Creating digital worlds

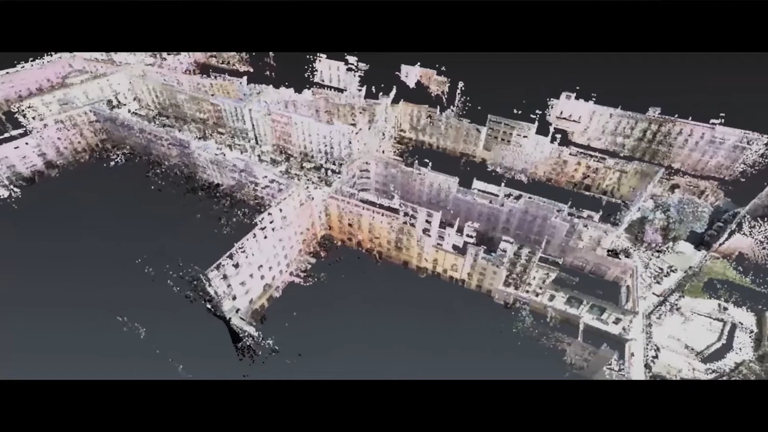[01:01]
These sensors are typically terrestrial laser scanners, mobile mapping systems,